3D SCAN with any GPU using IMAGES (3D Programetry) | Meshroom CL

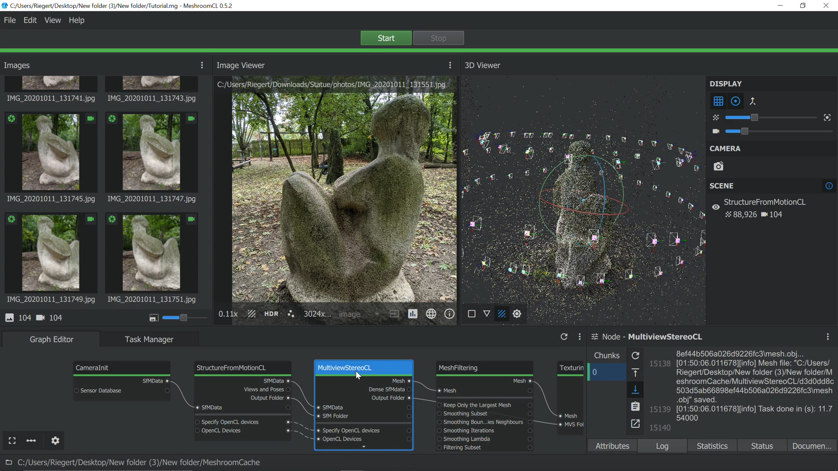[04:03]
Well, if yours failed at structure from MotionCL, there's a big chance you didn't have enough reference images. If it doesn't work at multi-view stereo CL, there's a big chance that you didn't use the right metadata like sensor info and all that. And if it didn't work at texturing CL or mesh filtering, it's probably because of the same reason. But usually it already ends at multi-view stereo CL. So if structure from MotionCL didn't work, take more photos. If multi-view stereo didn't work, go look for your camera on the internet or take photos with a different camera.
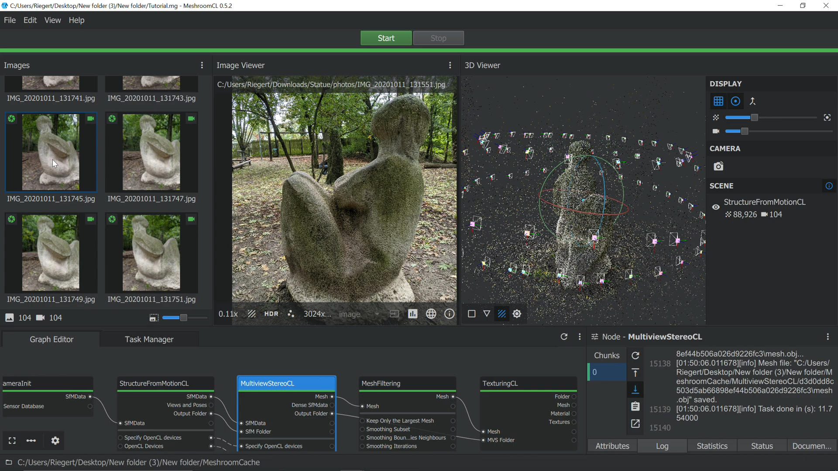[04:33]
Now here we have a 3D render done in cycles of the reconstructed mesh.
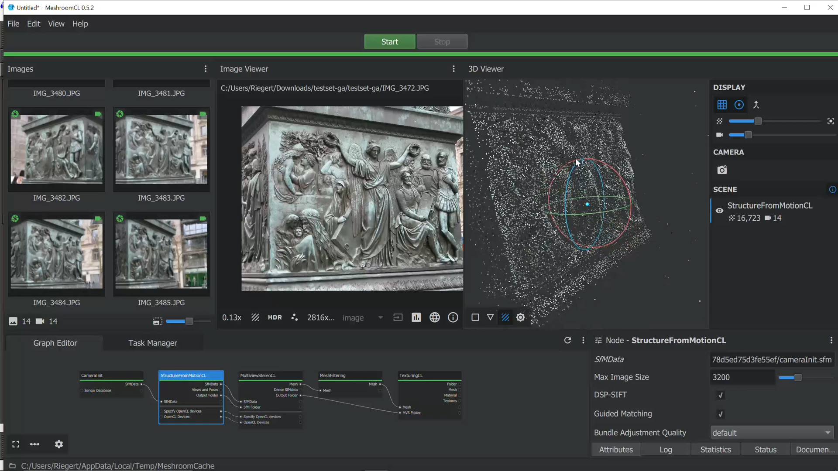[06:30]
But when you're done with the mesh, you will have this weird thing, right? These dots, these are all the data points. This is where it found special information to build the mesh. This isn't the mesh, but when you're done with texturing CL, you already have your mesh ready.
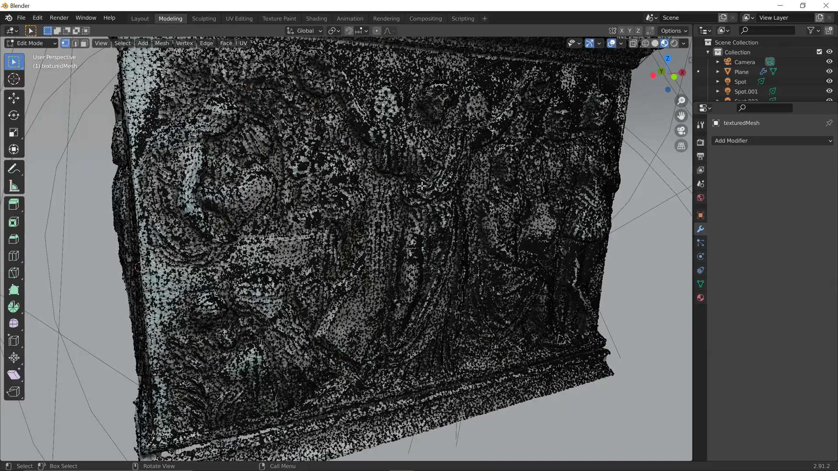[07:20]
If we go to the modeling tab, you'll see, yeah, that's a lot of vertices and quite unnecessary. So something we'll definitely want to do is we want to go to our modifier tab and add a decimate modifier.